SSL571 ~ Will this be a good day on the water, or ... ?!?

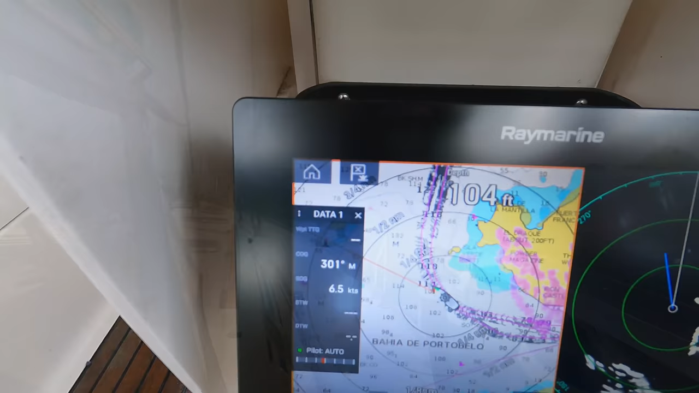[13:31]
We have 6, 5, 7, 6 knots, but we have with the engine.
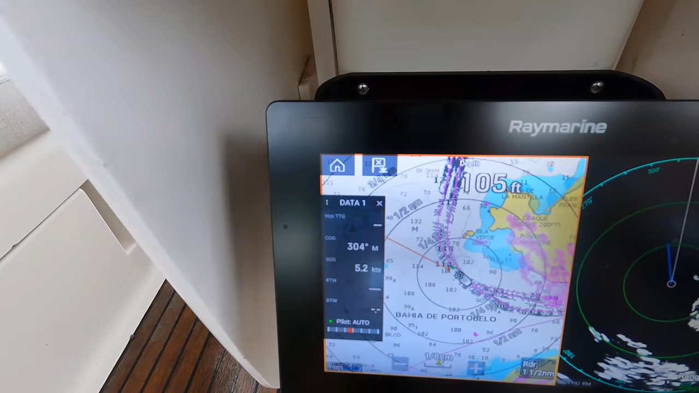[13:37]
Hopefully we open the jeeps today.